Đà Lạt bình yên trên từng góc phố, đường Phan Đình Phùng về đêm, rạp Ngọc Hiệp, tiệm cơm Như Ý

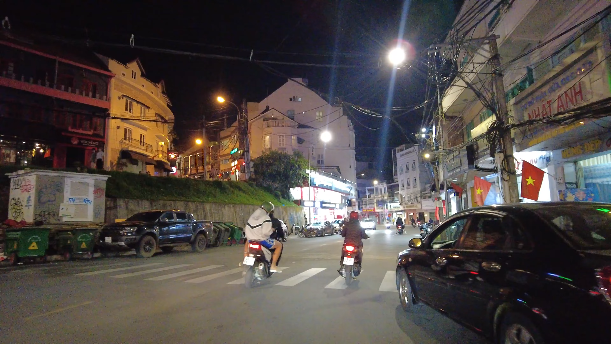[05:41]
Con đường xuống phía kỷ tỉnh ngày nay Chỗ này thì có cụ Hồ Úc Chuyên đóng giày quý vị Cũng đã lâu đời tại Đà Lạt rồi
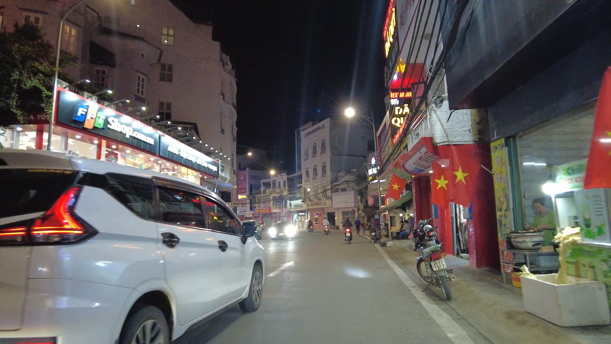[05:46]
Phía trước là có khách sạn cầm đô quý vị Bên tay phải đó là con đường Tảng Đà Con đường để mà nối giữa đường Phá Ninh Phùng Với đường Hai Bà Chân
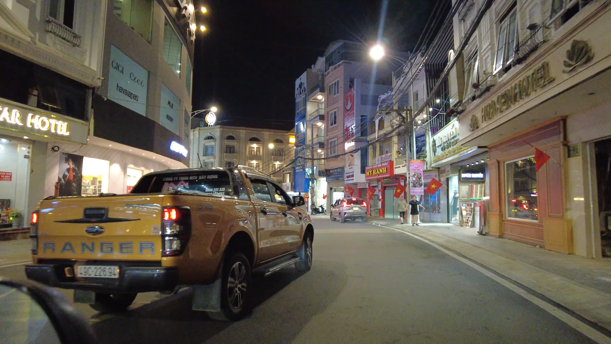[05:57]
Trước 75 thì khách sạn cầm đô Bên cạnh thì có tiệm thuốc bắt Bán rượu thuốc rất là ngon
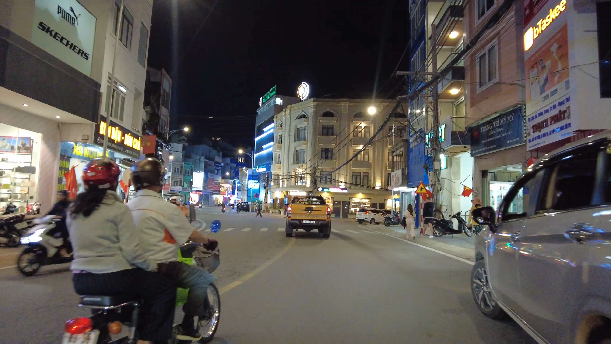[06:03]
Đường Phá Ninh Phùng Thì có khách sạn Nhi Mô Sa Khách sạn được bố trí Cũng có một phòng ăn Phòng bếp cho gia đình đông người Và đặc
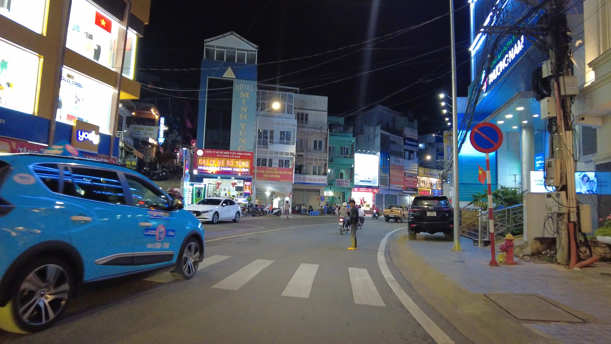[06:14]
biệt là rất là tiện cho cho khách thuê Rồi khách sạn Tuy Tiên gần trung tâm của Hòa Bình Khách sạn Duy
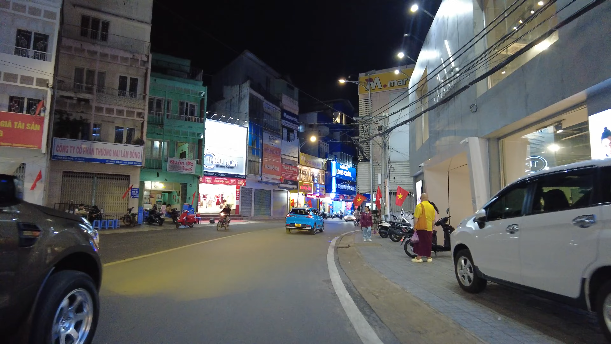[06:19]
Tân thì có 3 Rồi có Vũ Trường